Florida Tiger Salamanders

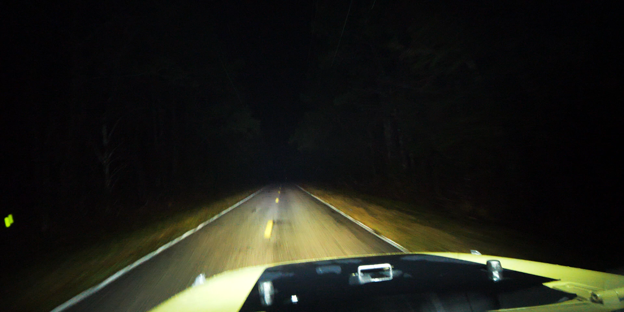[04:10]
All right. It is past one, and I just got on this road. It's drizzling. The hard rain has passed, but it just happened, so let's hope we find something. Just drove 40 minutes, but you know, let's see what happens.